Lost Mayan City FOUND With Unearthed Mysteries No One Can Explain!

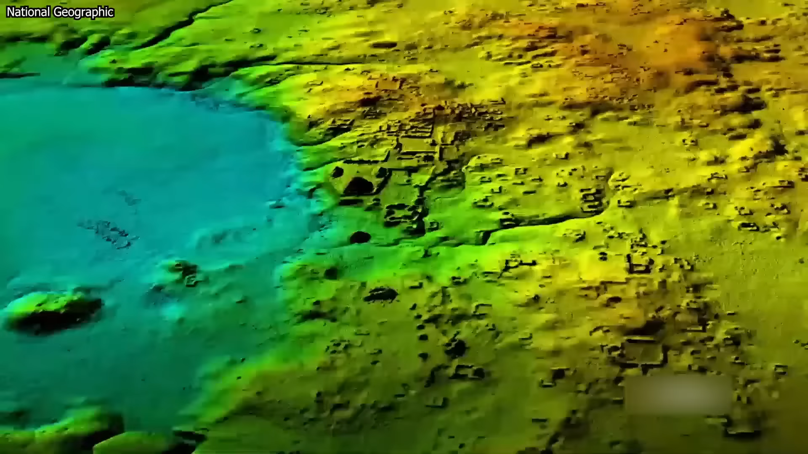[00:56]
During their expedition, they made a shocking discovery when they found a lost city
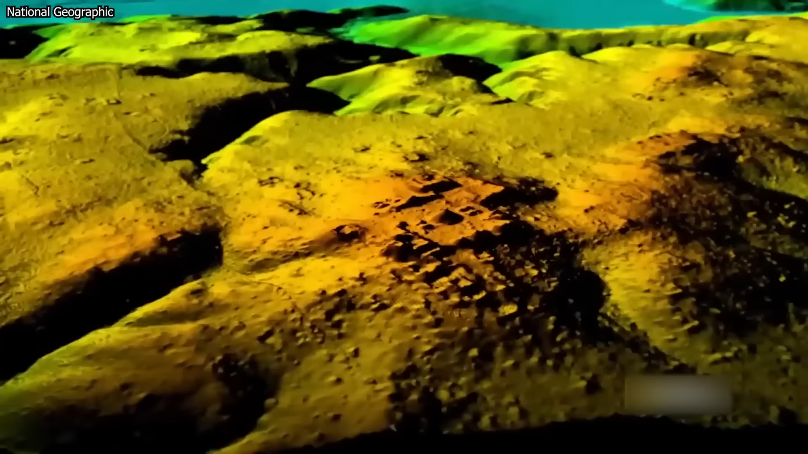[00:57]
swallowed by the forest that dated all the way back to the 8th century.
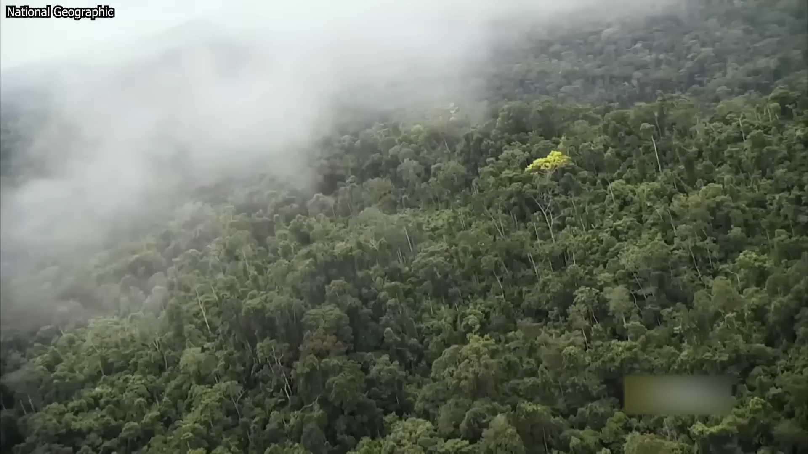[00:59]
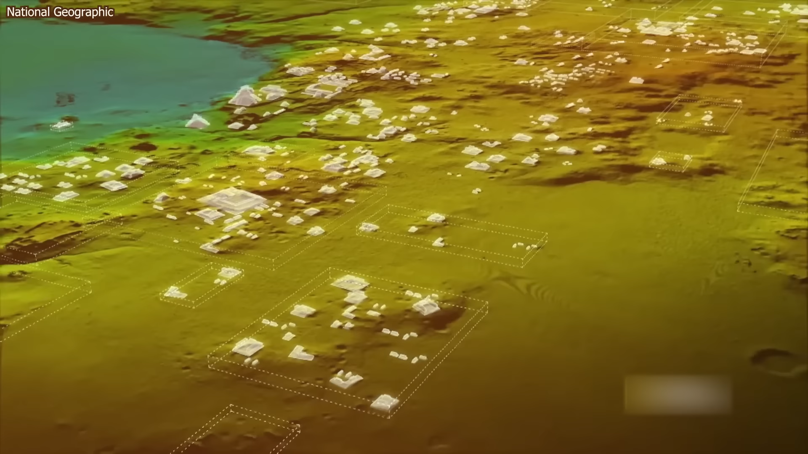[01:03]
This unknown city was capable of housing 40,000 people, but it wasn't the only career-making discovery Ivan had made.
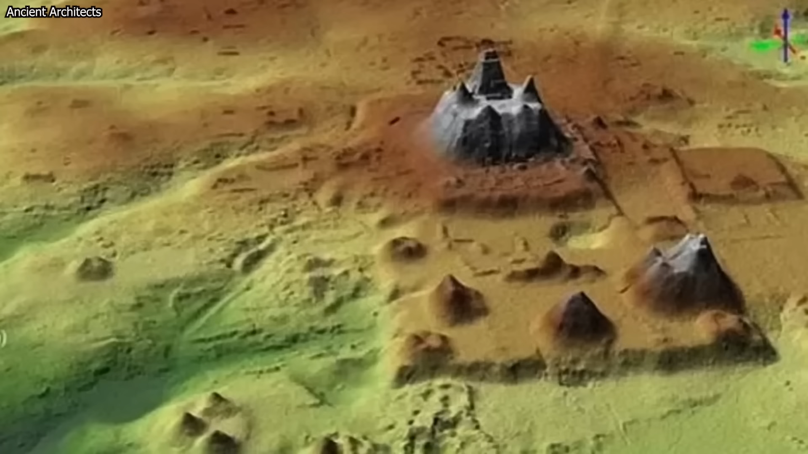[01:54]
structures that were as tall as 15 meters.
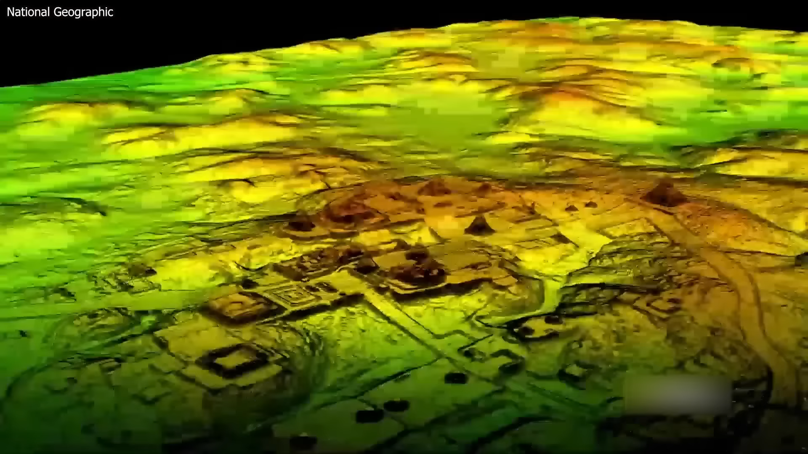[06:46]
When the LIDAR images revealed human-made changes,
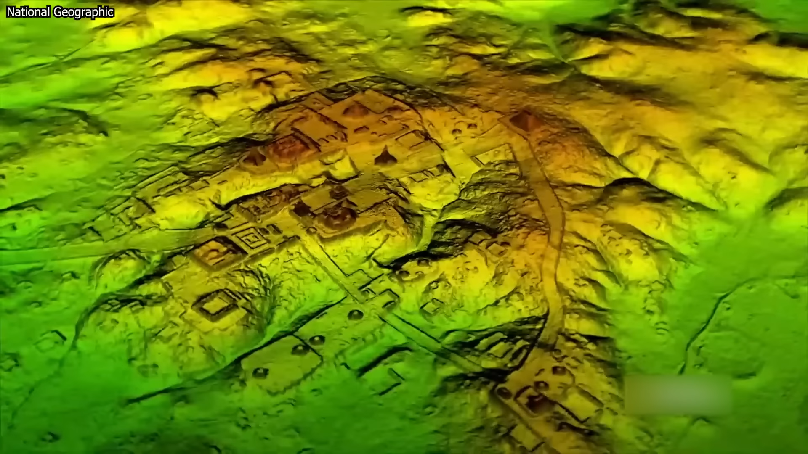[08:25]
Lidar has proven its ability to uncover large sites
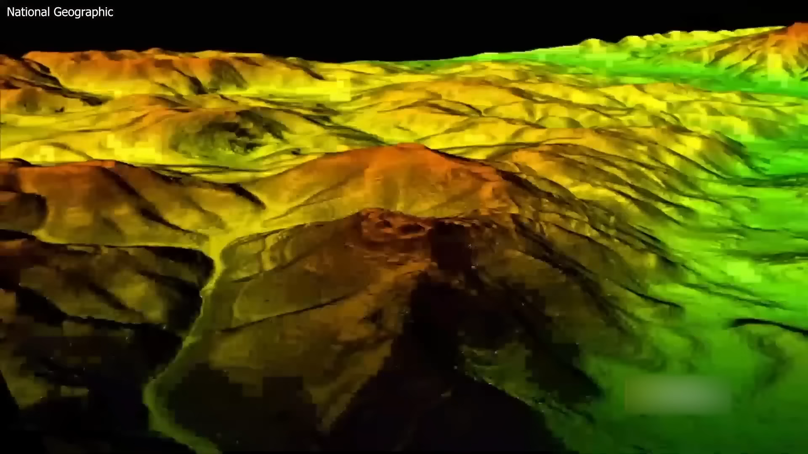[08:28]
like this and provide important details about their layout and city planning.